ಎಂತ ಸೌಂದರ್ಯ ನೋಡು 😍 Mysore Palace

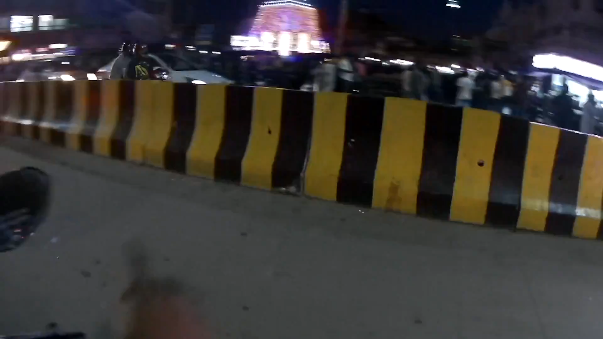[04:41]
ಸೊ ಅಲ್ಲಿ ಹೋಗ್ಬಿಟ್ಟು ಗುರು ಸ್ವೀಟ್ಸಲ್ಲಿ ಮೈಸೂರು ಪಾಕ್ ತಿನ್ನೋಣ ಆಮೇಲೆ. ಓಕೆನಾ, ರೈಟ್ ಸೈಡಲ್ಲೇ ಇರೋದು ಈ ಜಾಗ ಒಂದು ನಂಗೆ ಚೆನ್ನಾಗಿ ನೆನಪಿದೆ, ಗುರು ಸ್ವೀಟ್ಸು.
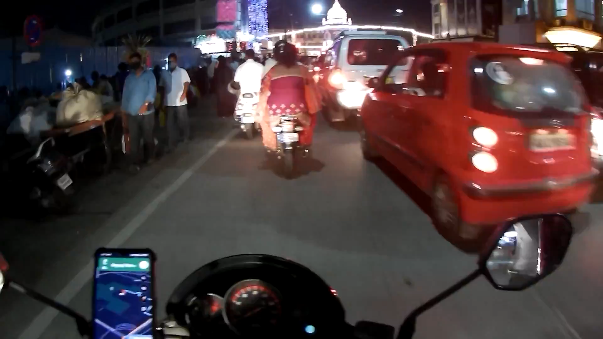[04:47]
ಯಾಕೆಂದರೆ ಲಾಸ್ಟ್ ಟೈಮ್ ಬಂದಾಗ ಗುರು ಸ್ವೀಟ್ಸ್ಗೆ ಹೋಗ್ಬಿಟ್ಟು ಮೈಸೂರು ಪಾಕ್ ತಿಂದಿದ್ದೆ, ಲೈಟ್ಸ್ ಆನ್ ಆಯಿತು ನೋಡಿ ಎಲ್ಲ ಸೌಂಡಿಗೆ.
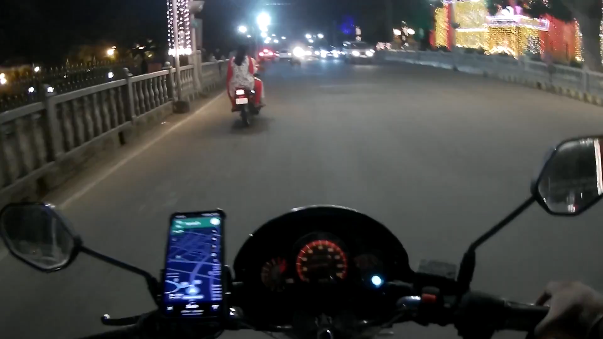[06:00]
ಓ ಓ ಓ, ಮೈಸೂರು ಪ್ಯಾಲೇಸ್ನ ಒಂದು ಎಂಟ್ರೆನ್ಸು, ಅದಕ್ಕೆ ಇಷ್ಟೊಂದು ಜನ ಇರೋದಿಲ್ಲಿ.